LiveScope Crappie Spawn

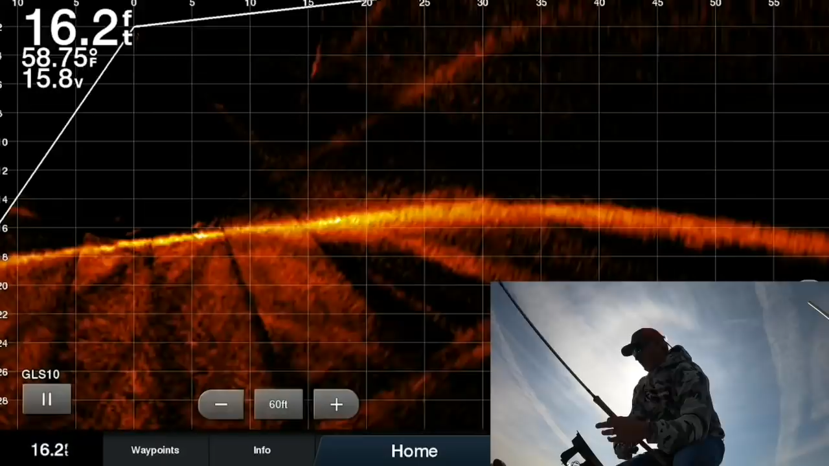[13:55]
On screen: depth 16.2 ft, water 58.75°F
and it is on water temperature 58 it's gotten as uh warm as 70 yeah no might be high 60s
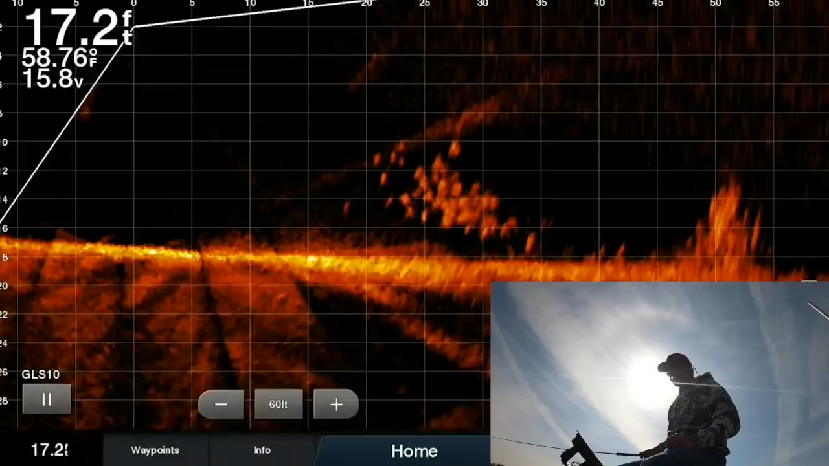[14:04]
On screen: depth 17.2 ft, water 58.76°F
so there it is right there there's a load of crappie right there just hanging
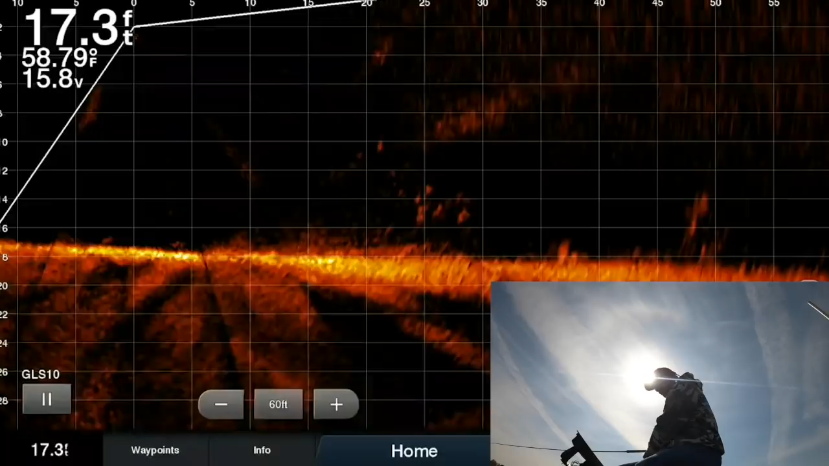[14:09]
On screen: depth 17.3 ft, water 58.79°F
out and i tell you that's that's just interesting to see
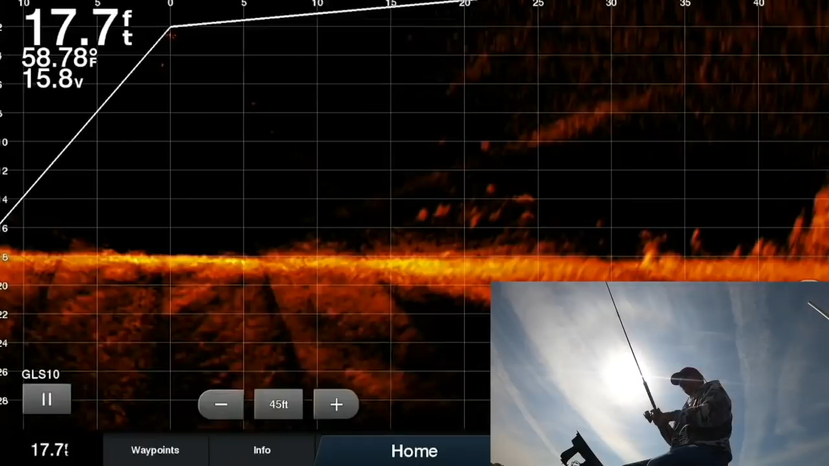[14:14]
On screen: depth 17.7 ft, water 58.78°F
the school right there because that is um that is winter activity right there and you just wonder if this cold weather has done that
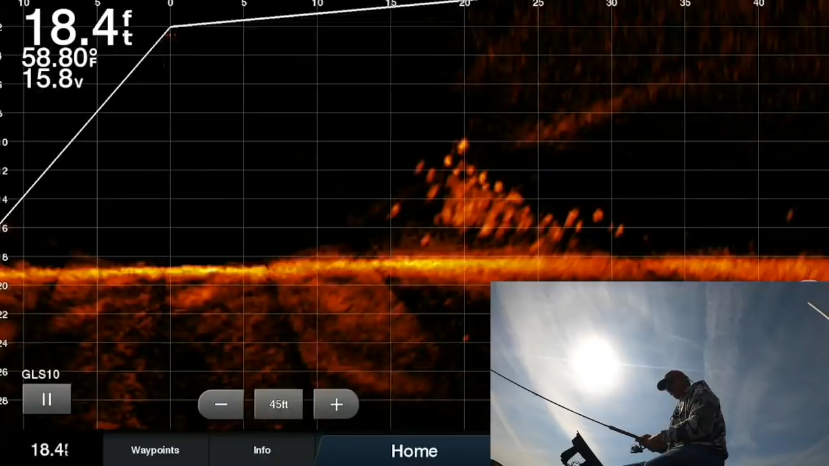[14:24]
On screen: depth 18.4 ft, water 58.80°F
so there i am sneaking in there's one real quick yeah that's a solid fish too
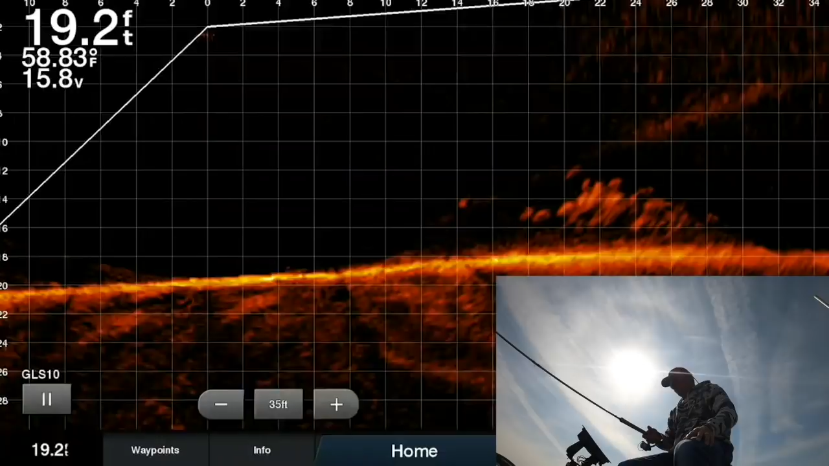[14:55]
On screen: depth 19.2 ft, water 58.83°F
and uh they're hungry they're they're not happy right now they'd like to be in there doing their job and having a fun time but there
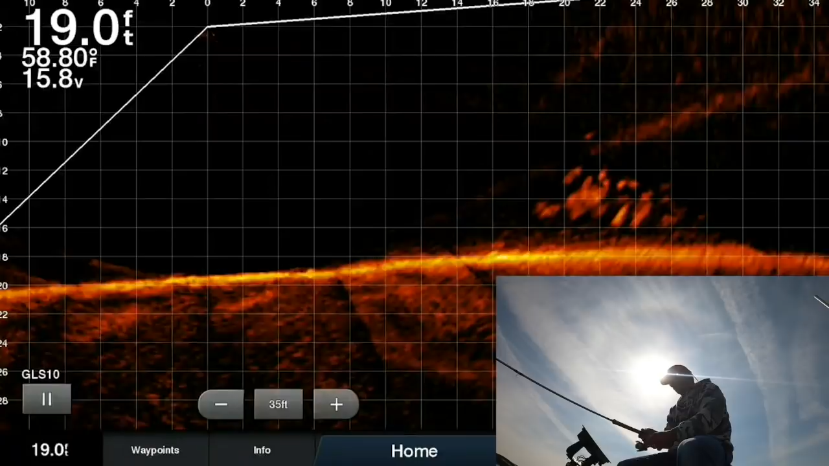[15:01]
On screen: depth 19.0 ft, water 58.80°F
i am dropping in there was the bite i missed it
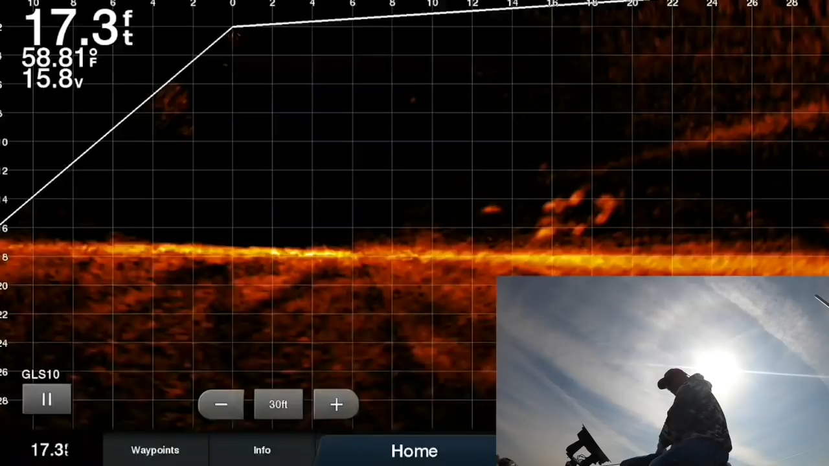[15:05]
On screen: depth 17.3 ft, water 58.81°F
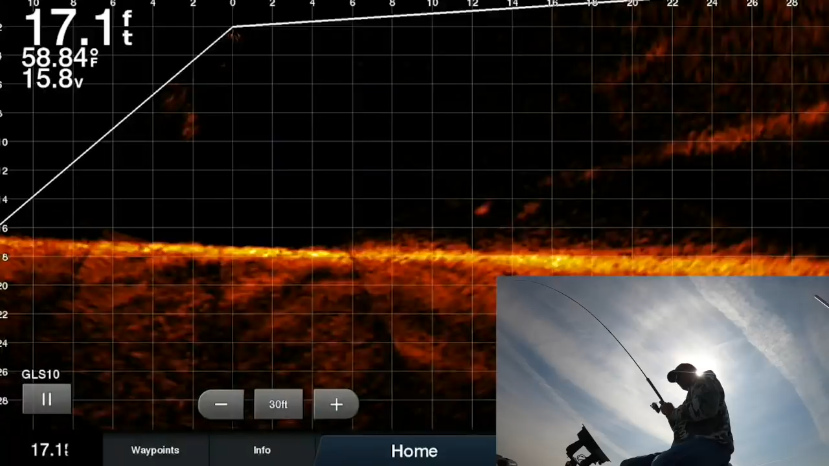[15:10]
On screen: depth 17.1 ft, water 58.84°F
there he was he saw him fire up at it i think we're going to end it on that one folks thanks for watching active captain awesome